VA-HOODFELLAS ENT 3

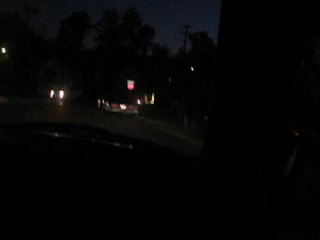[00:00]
Mondeuce, Pop Dukes used to go out of town a lot on that one. You know what I'm saying? We used to be in there. It's right here, man. It's where it began. I'm kind of mad that the sign done changed colors on me, man.